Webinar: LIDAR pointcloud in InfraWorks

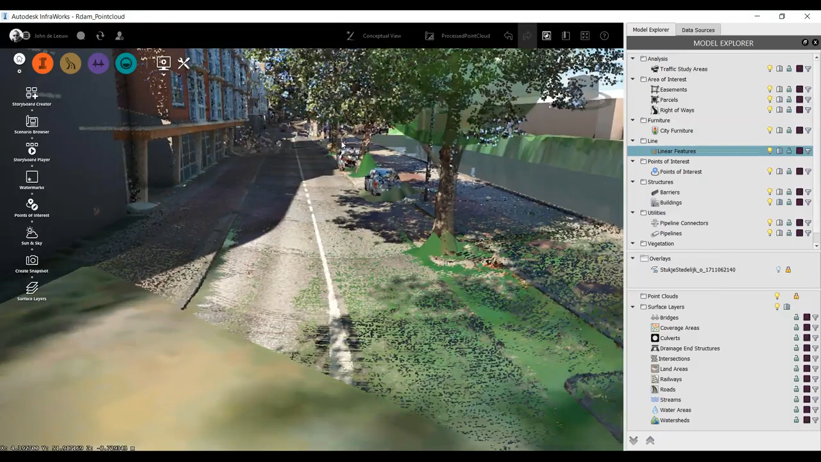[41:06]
En lineaire features, zoals bijvoorbeeld een wegbeleiding of een stoeprand, om die heel snel te kunnen digitaliseren.
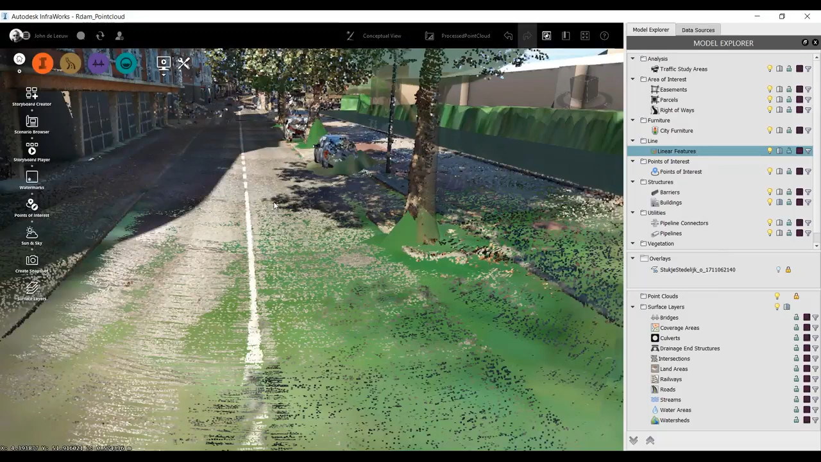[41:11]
En ja, dat doen we op deze manier. Een linear feature extraction op basis van een automatische methode.
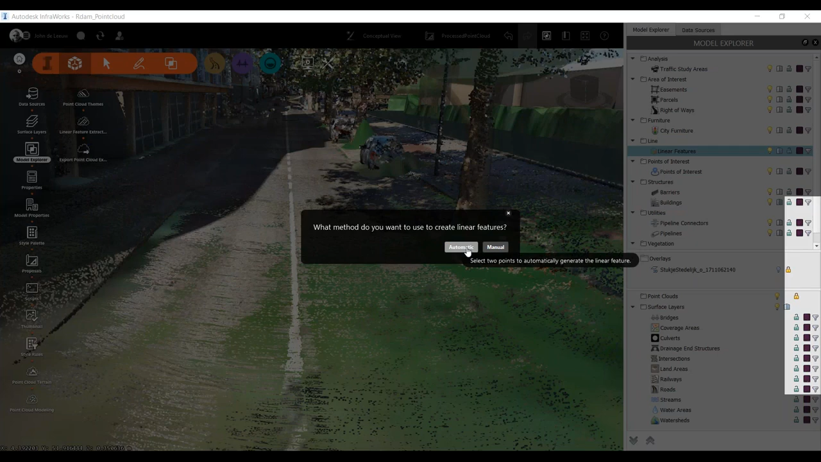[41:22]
En dan heb ik een aantal stijlen tot mijn beschikking. En in dit geval is het dus een wegbeleiding, dus ik kies voor een paint stripe. En dan is het in feite gewoon eigenlijk klikken op het begin van de wegbeleiding.
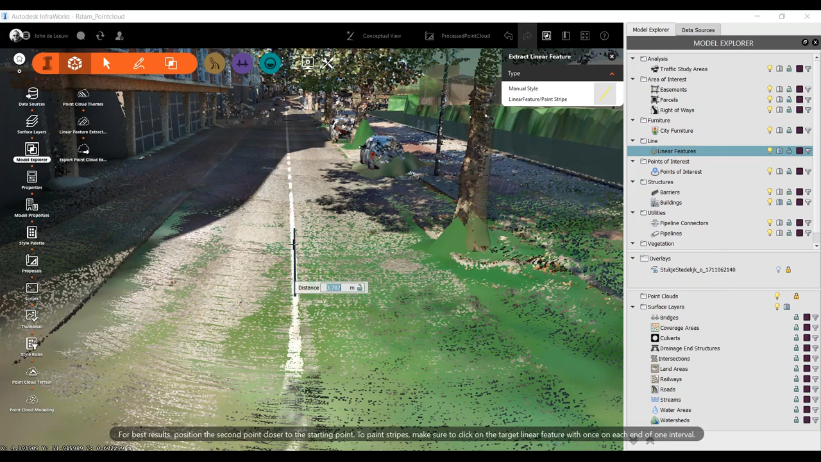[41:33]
En ik ga een stukje verder een dubbelklik geven. En nu wordt er in de puntenwolk gezocht naar de intensiteitswaardes van de puntjes waar ik heb geklikt.